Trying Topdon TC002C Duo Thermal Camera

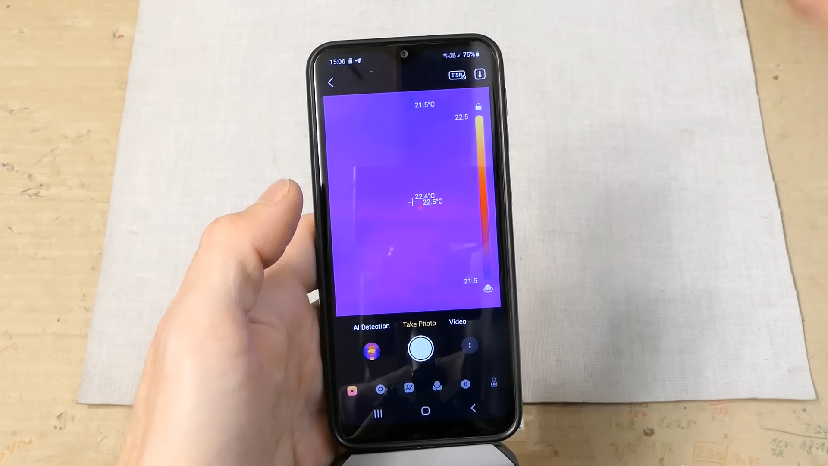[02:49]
And now it's running. You can take pictures. You can record the video.
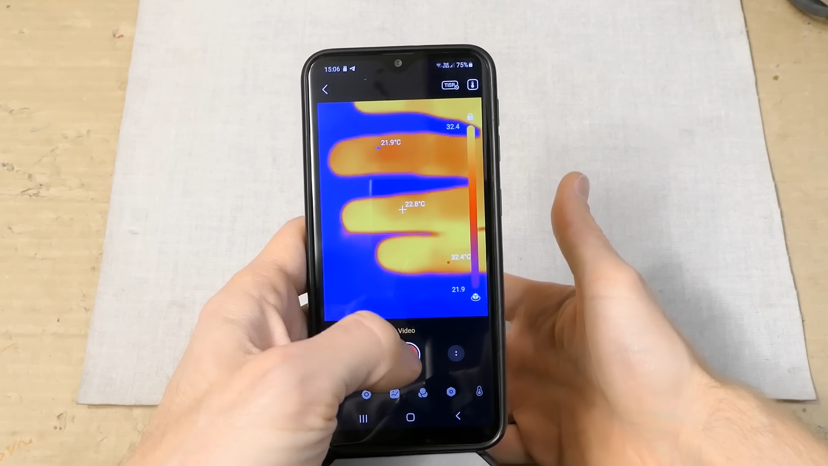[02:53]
On screen: spot 22.8°C
Or just look at the display in real time. You have the center point measurement.
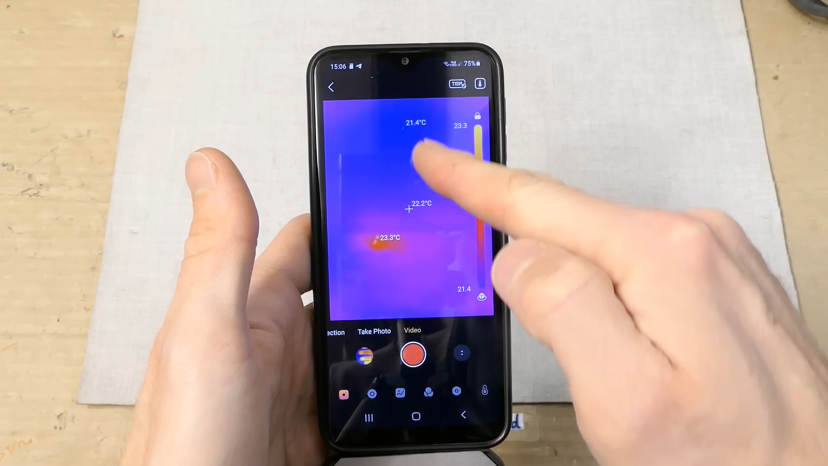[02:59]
On screen: spot 22.2°C, max 23.3°C, min 21.4°C
The minimum and maximum reading. And this scale, which you can lock or unlock.
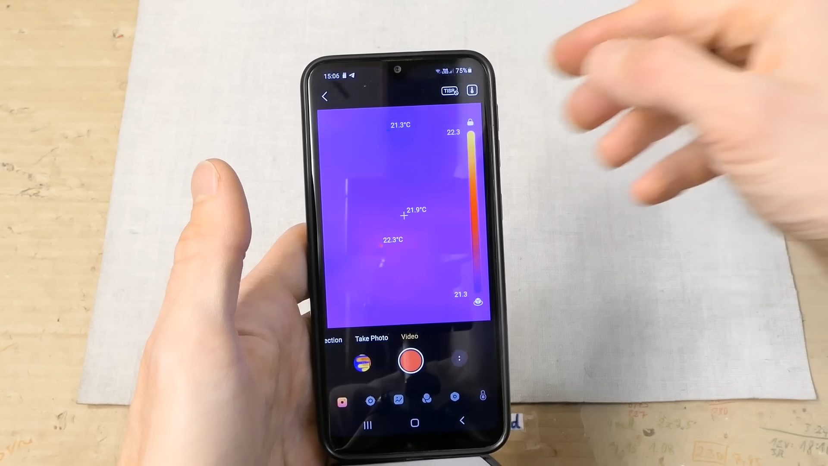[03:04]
On screen: spot 21.9°C, max 22.3°C, min 21.3°C
Here you can change the settings. The emissivity, ambience, temperature and distance.
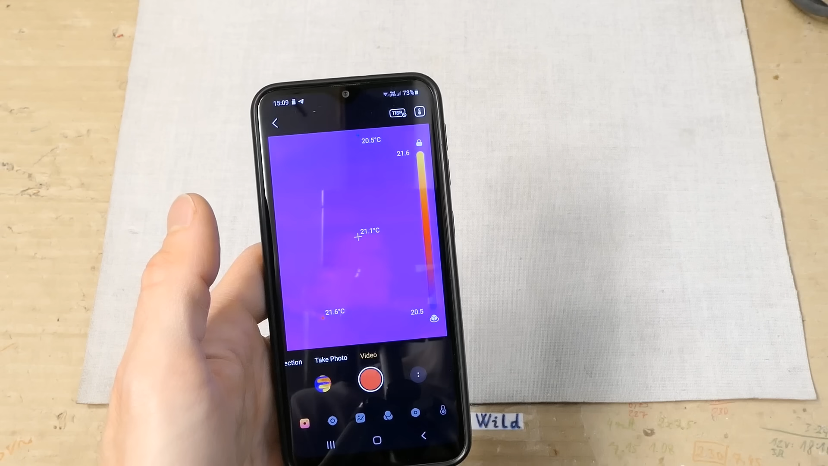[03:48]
On screen: spot 21.1°C
And there are multiple types of temperature measurement. You can do dot measurement.
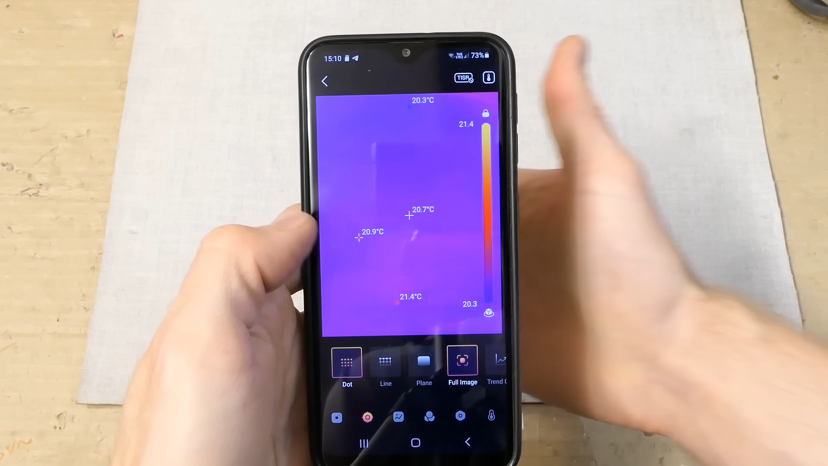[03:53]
On screen: spot 20.7°C, max 21.4°C, min 20.3°C
Basically add more dots to measure. You can use a line. And measure on that line.
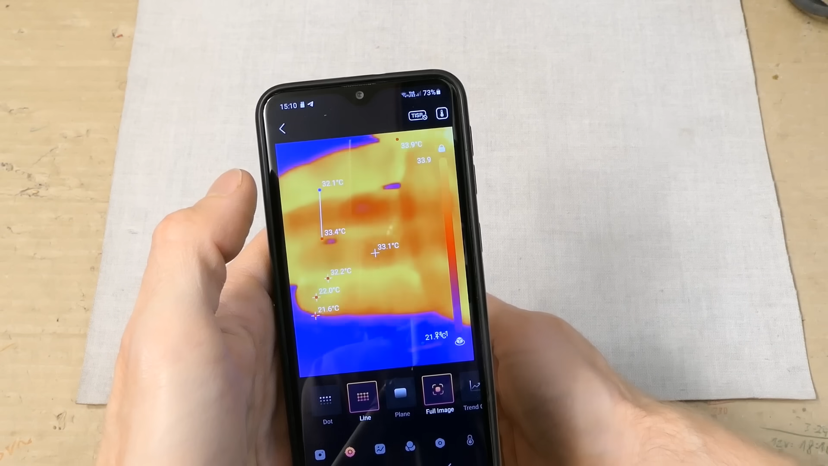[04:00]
It will show the highest and lowest reading on that line. A plane.
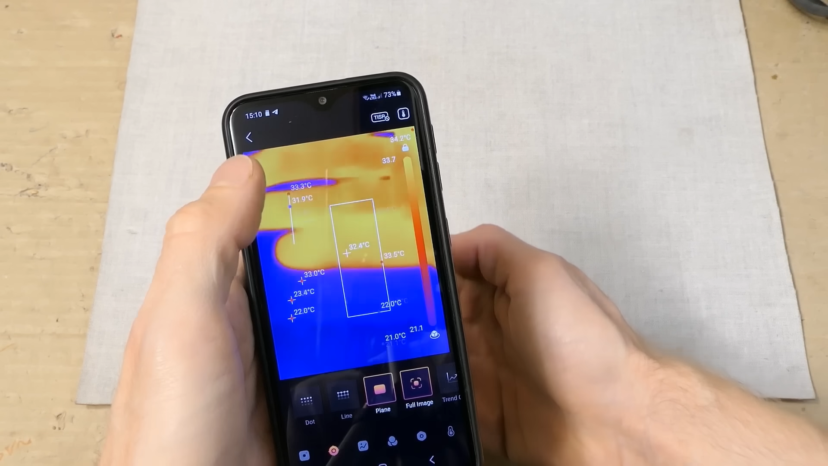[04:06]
Now it shows the highest and lowest in that plane. A full image reading. Which is actually activated as a default.
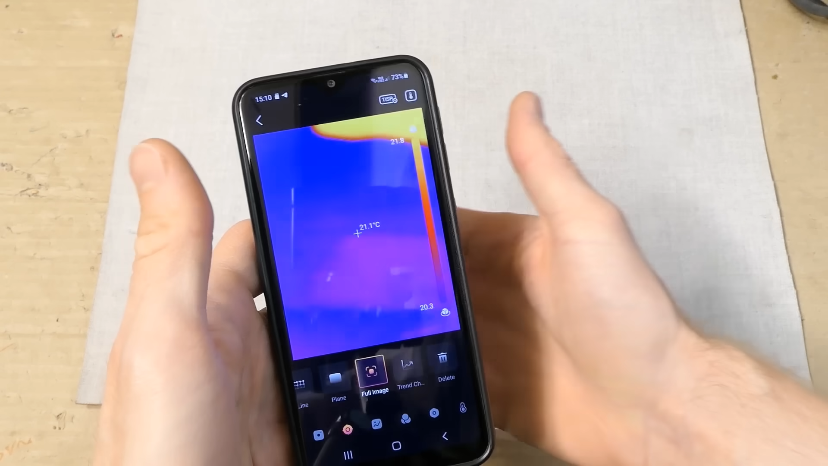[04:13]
On screen: spot 21.1°C
And a trend. You draw a line.
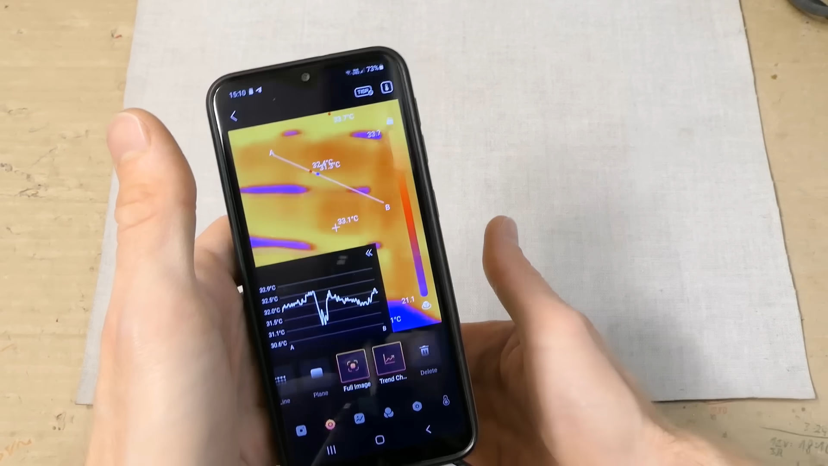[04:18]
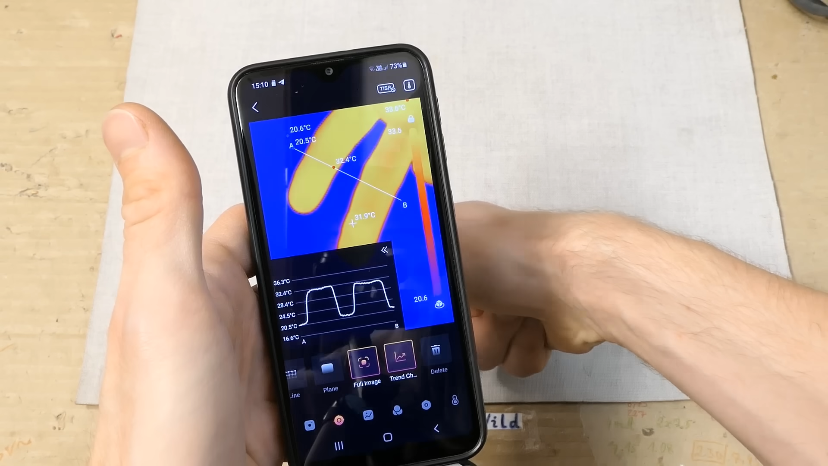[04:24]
On screen: spot 31.9°C
You can delete all. I typically reactivate the full image reading.
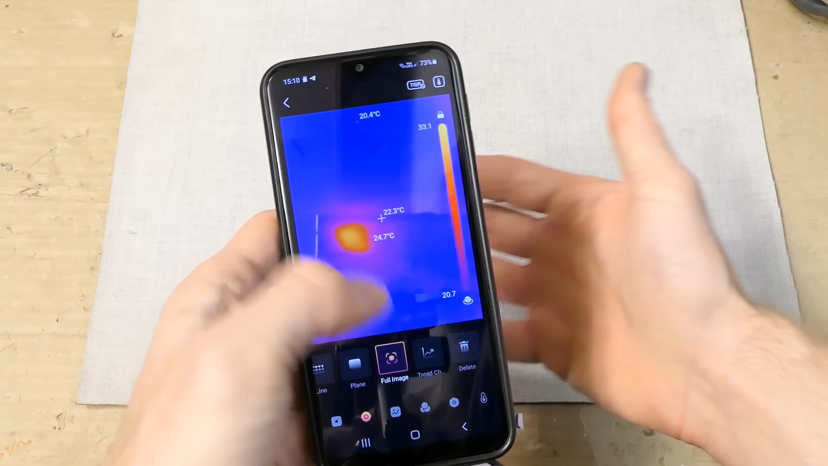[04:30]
On screen: spot 22.3°C
For the maximum and minimum.
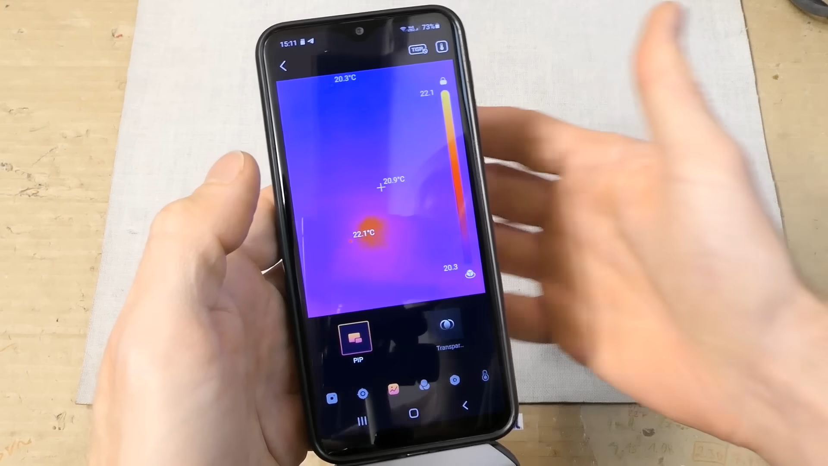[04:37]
On screen: spot 20.9°C, max 22.1°C, min 20.3°C
You can also use a picture in picture and basically see the thermal image with the visible camera image. And change the transparency of that image.
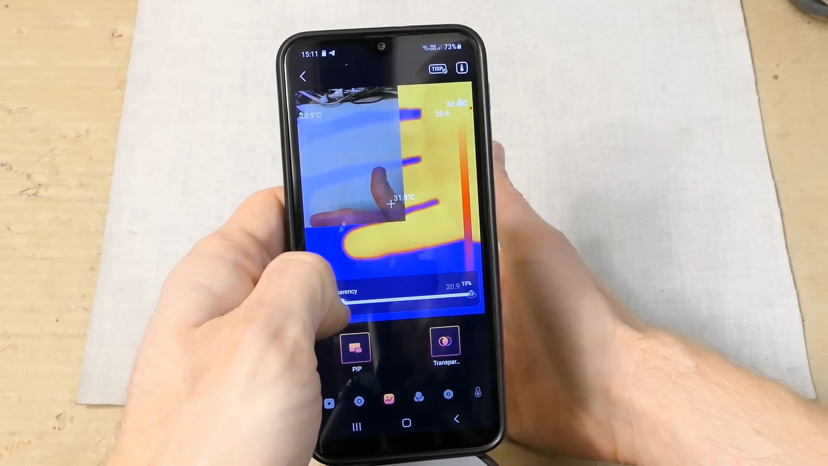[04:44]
You can of course align it.